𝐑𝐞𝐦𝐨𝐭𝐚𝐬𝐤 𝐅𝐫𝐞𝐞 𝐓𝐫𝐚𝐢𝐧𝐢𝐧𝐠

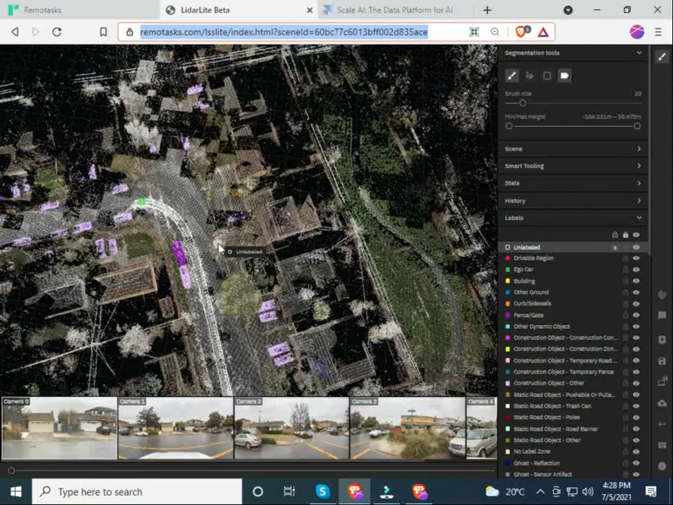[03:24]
As you can see here this is a review of a certain geographical region that every
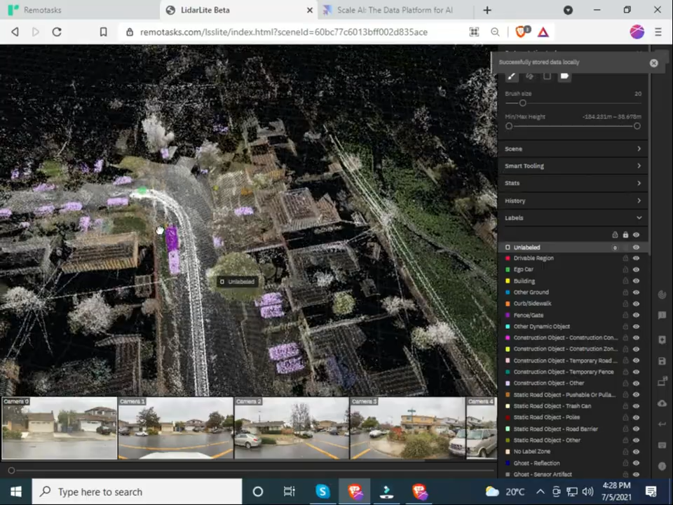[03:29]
user is assigned to and then the user is required to name or to label each and every object that is seen under that geographical location.
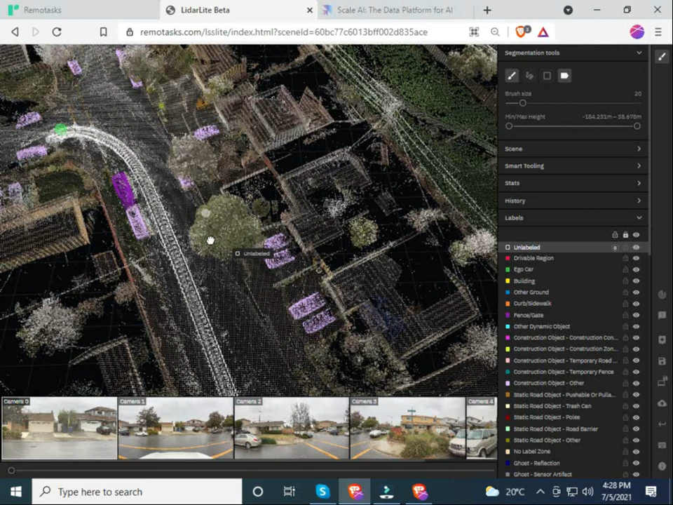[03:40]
As you can see in this case I'm overhead a certain object that looks clearly to me as a tree. So on my right hand side there are segmentation tools and then there are colors that are supposed to be corresponding with the object that is supposed to be labeled.
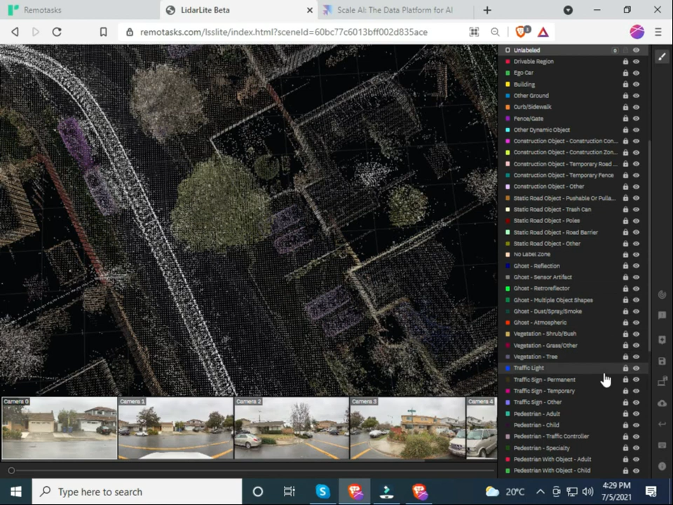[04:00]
In this case you can see if this is a tree I'm supposed to come here and click tree. So in this case by the help of the mouse I'm able to look at that object under 3D. So in this case what I'll just do is I'll select the object using a lasso tool and then I'll select it.
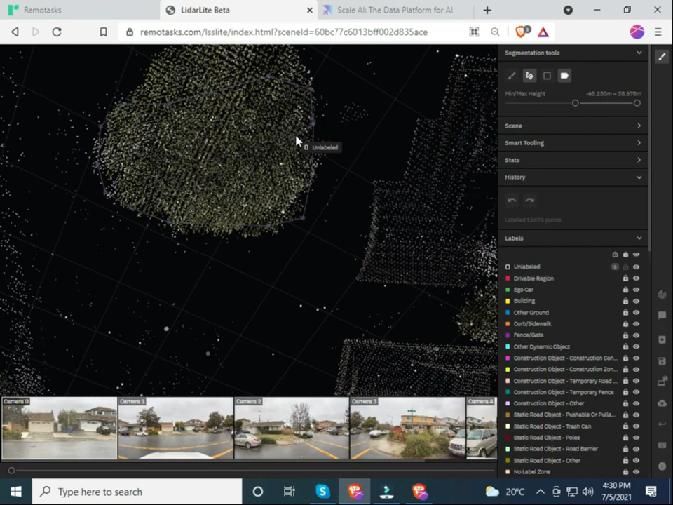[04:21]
After selecting and I'll press enter the object is labeled as a tree.
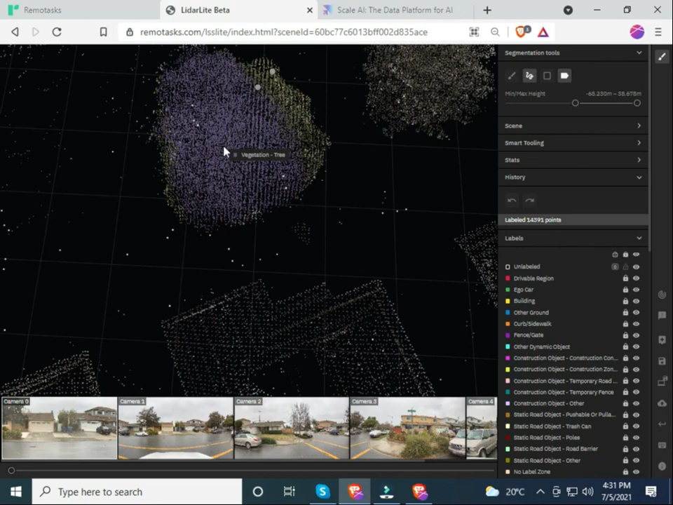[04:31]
As you can see here on the mouse the vegetation tree. So I'll have to be accurate so that I label each and every matrix dots that you can see here to be a tree.
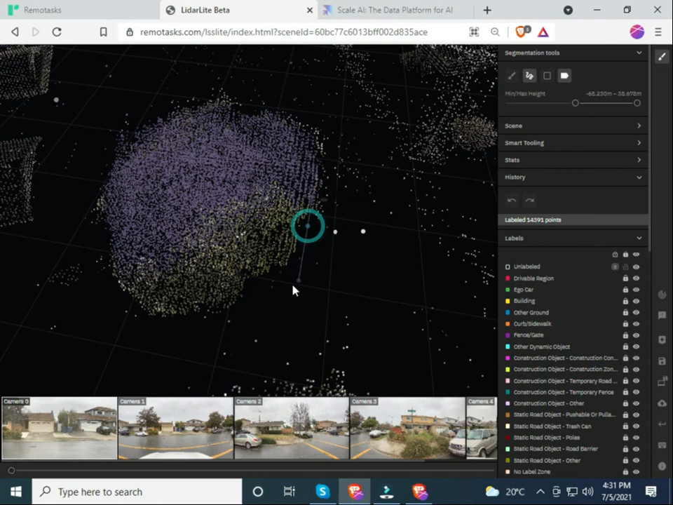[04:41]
So I have to be keen so that I should not read anything. Now from the look of view you can see now at least I have labeled the object as a tree.
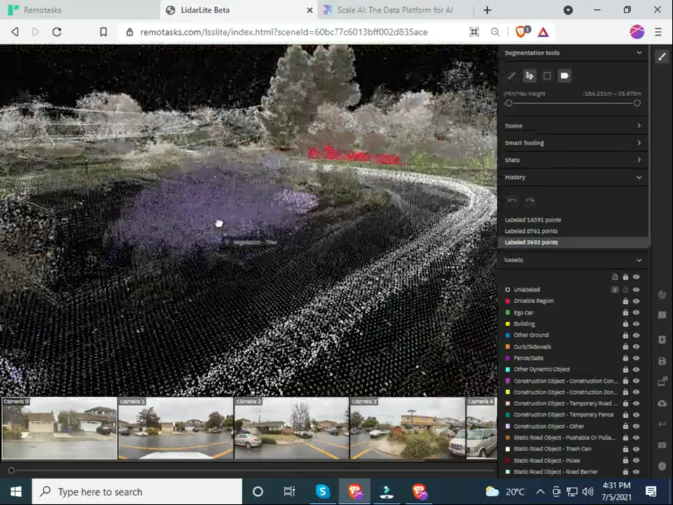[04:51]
So this is all about tasking or artificial intelligence.
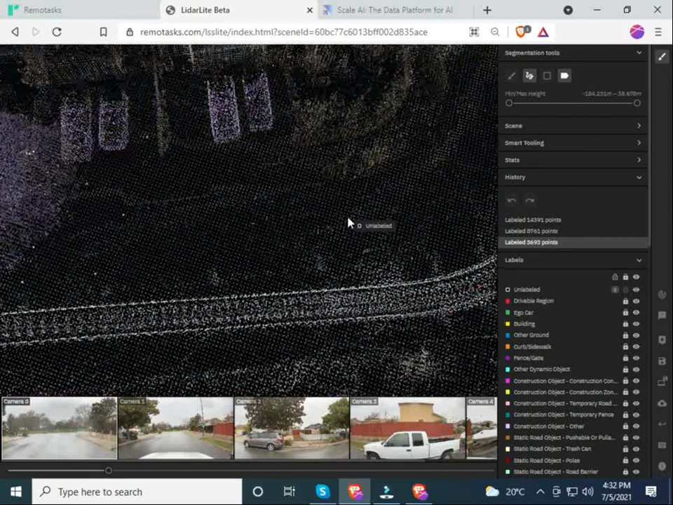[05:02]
This green part that I can move along this is an autonomous car also called SDC. Before we proceed I want you to watch a short video and then we'll proceed from there.
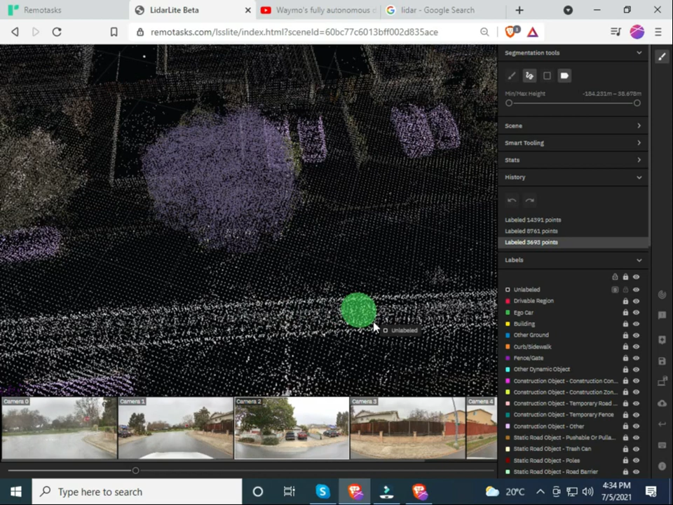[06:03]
can move and so I'm using my plus buttons to be able to know where this vehicle was going as it was capturing the objects around it. You as a tasker you are able to label these objects so that you can help this SDC self-driving car to be able to know which type of object is it.
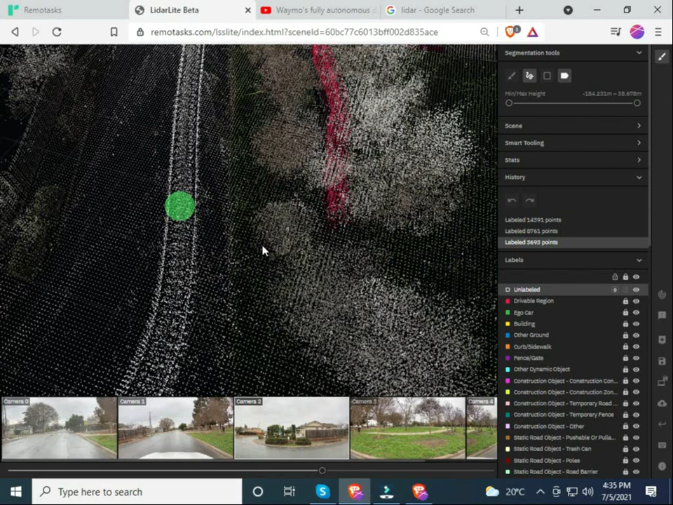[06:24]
Is it a tree? Is it a drivable region? For instance in this case if I reduce the maximum height I can draw a drivable region. If you look at it keenly you'll be able to realize that the tarmac road reaches to that point and that is a drivable region.
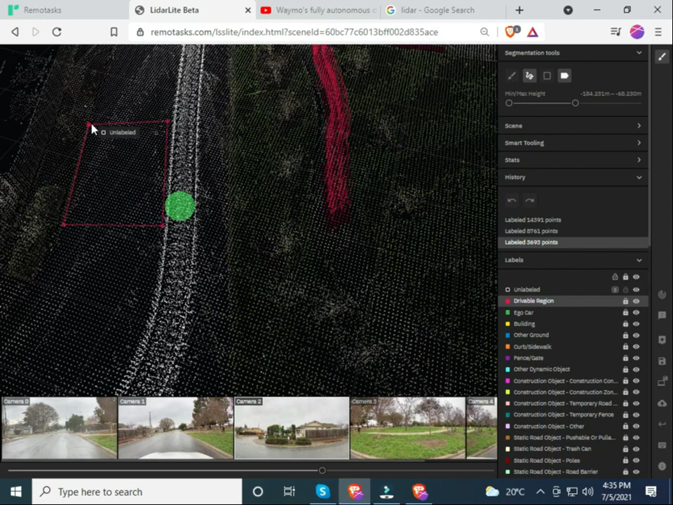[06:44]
The same case to the other side up to this point, well I'm reaching to that point since because
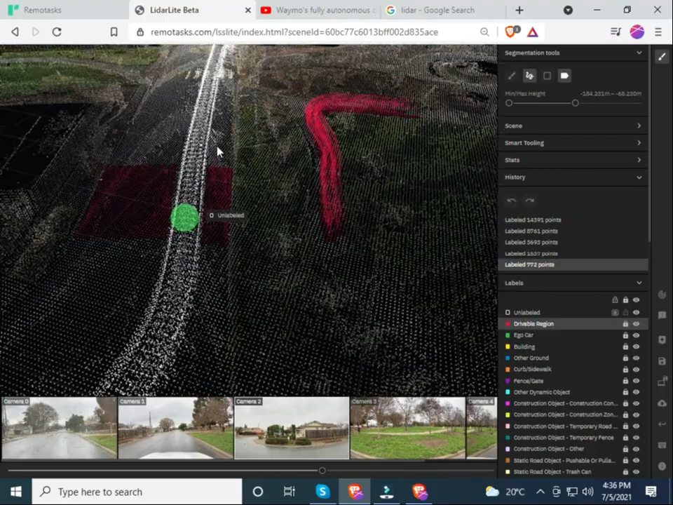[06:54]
if you use your mouse to look at it keenly you'll be able to realize that there is a trail. So that trail is the SDC and by the look
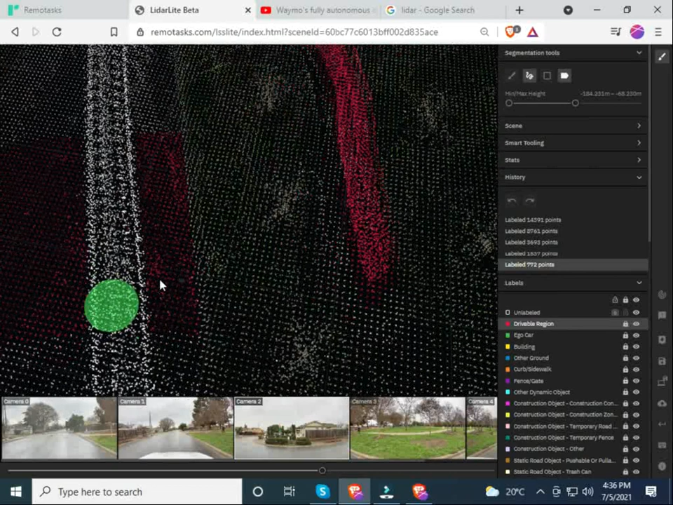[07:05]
of instructions given to each and every tasker that trail is supposed to be labeled as eagle car.
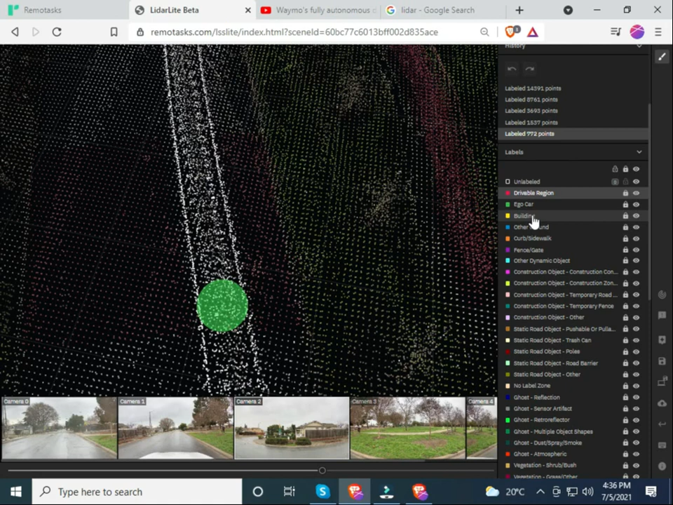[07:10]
In this case, eagle car is the same as autonomous car under LEMO task policy or under LEMO task instruction given to us as taskers.
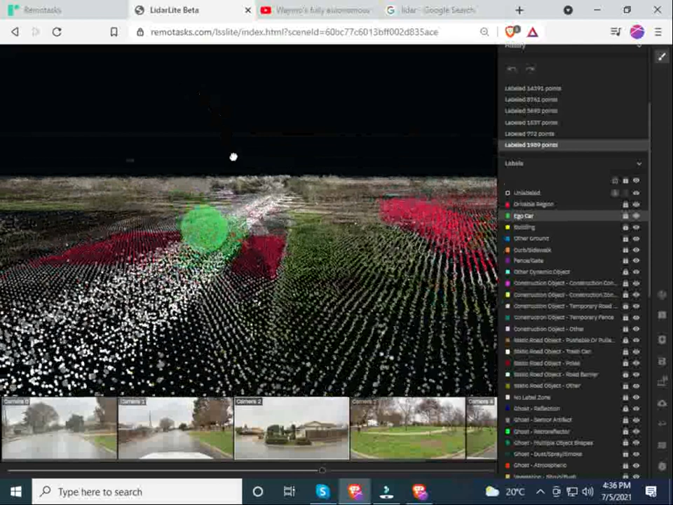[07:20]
This vehicle is able to know that it's not supposed to reach on this side of the road. By labeling each and every part accordingly you'll help the vehicle to
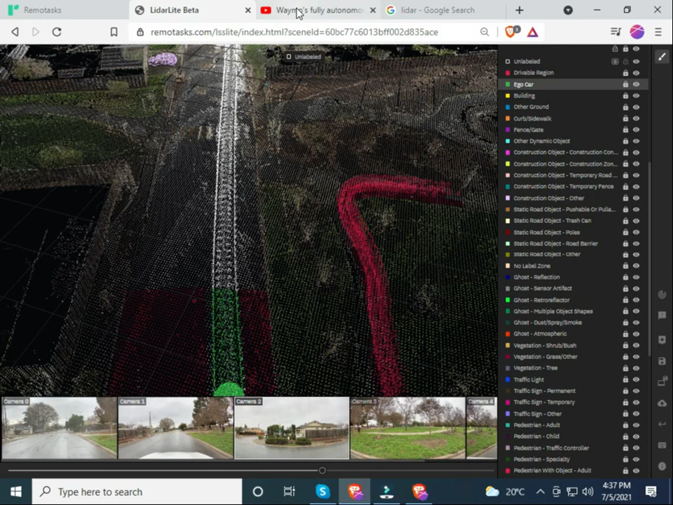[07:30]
identify the objects that surrounds it. I think now up to there you are able to understand or you are able to relate between this video and remote task.